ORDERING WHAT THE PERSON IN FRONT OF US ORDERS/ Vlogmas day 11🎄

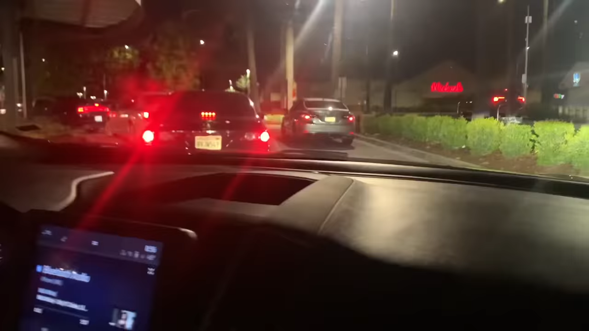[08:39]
We have two options, the black car and the gray car. We're going behind the gray car.